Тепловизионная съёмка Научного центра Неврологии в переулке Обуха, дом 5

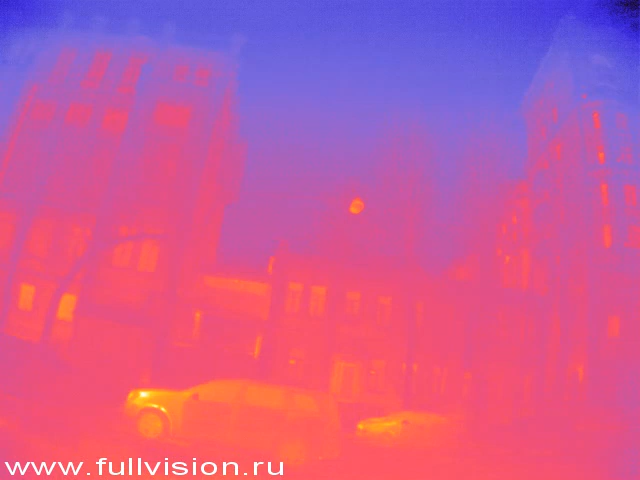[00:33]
У них еще есть корпус на Волоколамском шоссе, но вот главное у них вот такое историческое здание. Ну, чем-то на наше РЭ похоже. Вот, переулок Обуха, не путать с Обуховым, дом номер 5. Вот. В общем, вообще круто. Вот это тоже их здание. Вот, а мы записи проводим вон там, где свет горит. Вон туда вот. Вот эти ворота, на самом деле, кстати, всегда открыты.
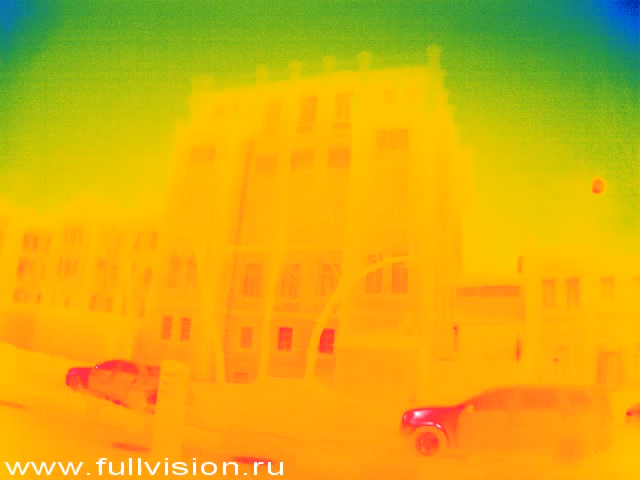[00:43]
Вы горизонт валите. А, вот эти ворота всегда открыты, и туда можно попасть.
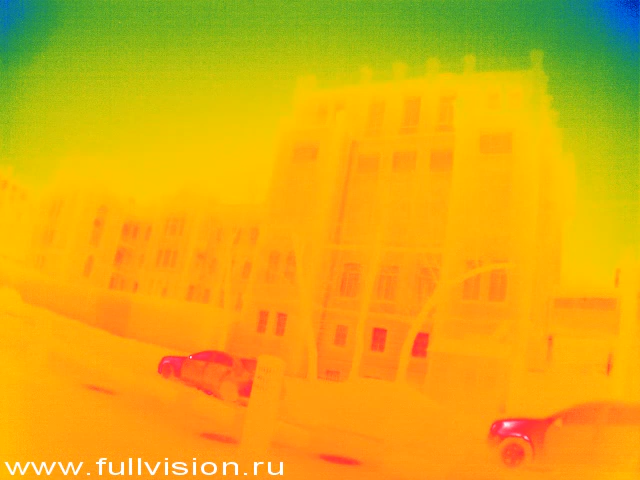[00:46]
А вот сейчас, видите, на третьем этаже там свет горит. Вот там сейчас и идет окончание конференции по
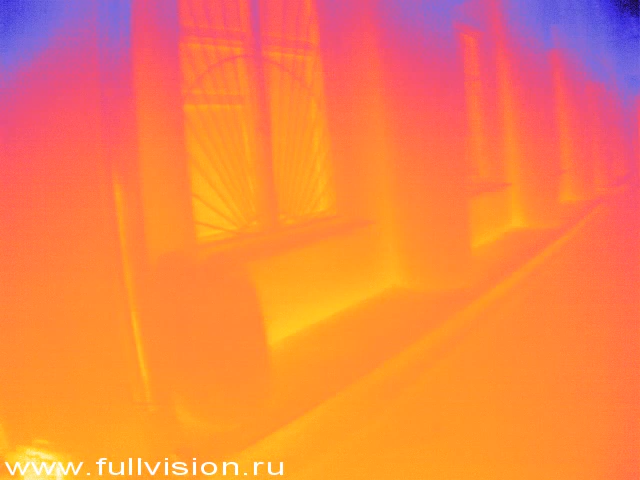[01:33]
на улице около минус 10 градусов мороза, нам холодно, но мы снимаем тепловидение. А вы его, собственно говоря, сейчас смотрите.